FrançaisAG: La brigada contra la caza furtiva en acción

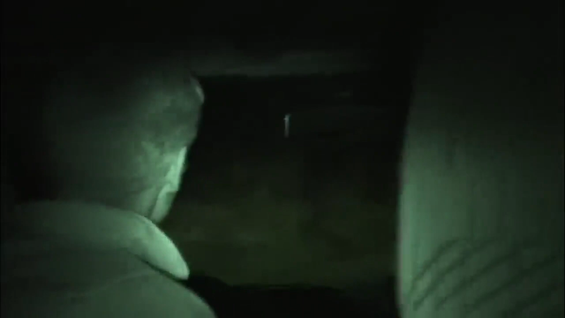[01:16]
L'équipe s'engouffre dans un petit chemin.
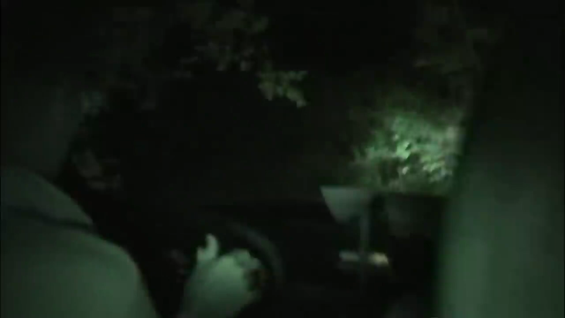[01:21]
Ils savent qu'ils vont pouvoir d'ici surveiller une très large zone.
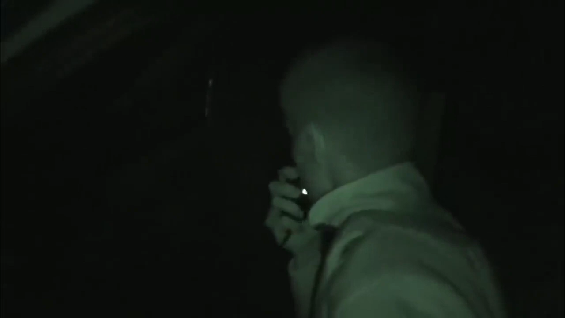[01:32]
La camionnette blanche est camouflée pour éviter les reflets depuis la route.
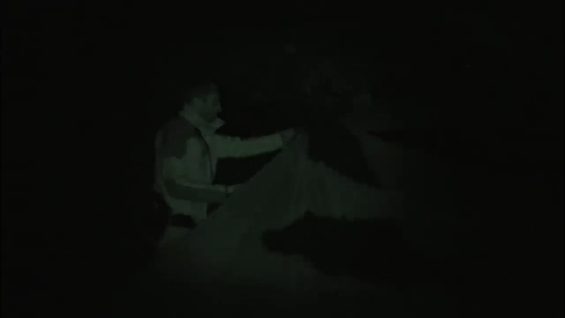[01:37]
Leur cachette est dissimulée derrière les arbres.
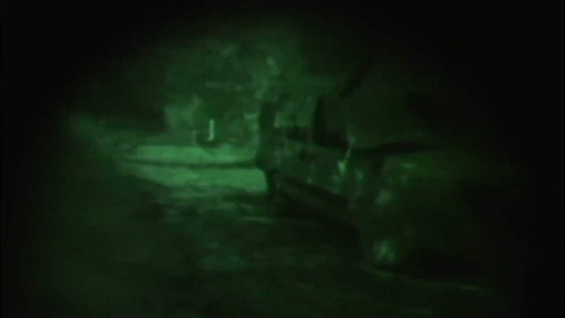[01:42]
Elle surplombe la prairie. Les deux policiers ont une vue imprenable.
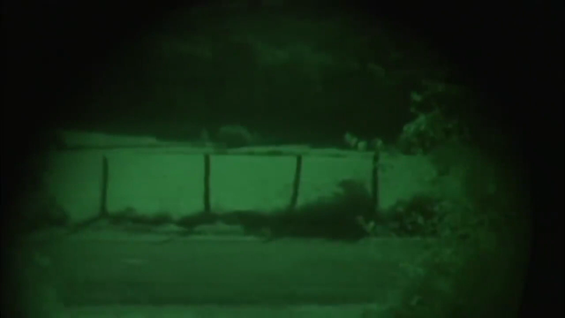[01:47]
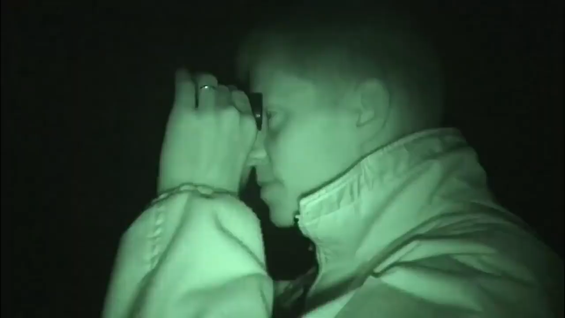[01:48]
Donc là, devant nous, il y a pas mal d'animaux.
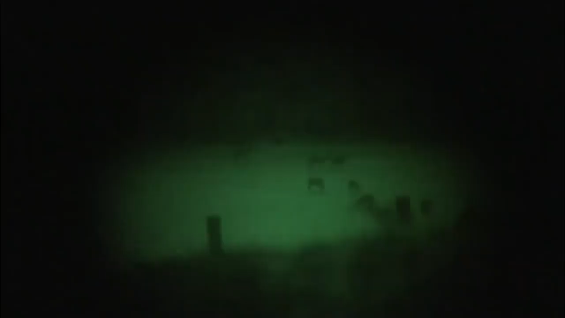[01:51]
On entend le cerf qui brame à gauche.
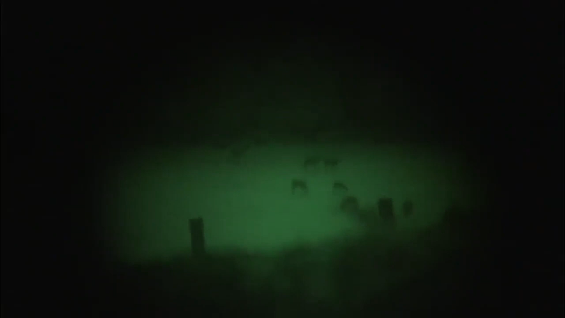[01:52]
Et puis, il y a 6 à 7 biches qui sont là pour pâturer la nuit. Les animaux sont là, nous sommes là.
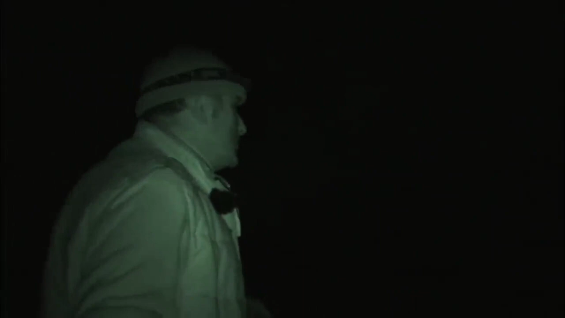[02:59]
Olivier a repéré au loin les phares d'une voiture.
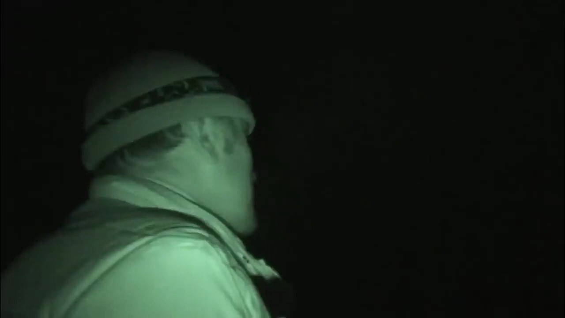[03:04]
C'est là qu'il pourrait éclairer, tu vois.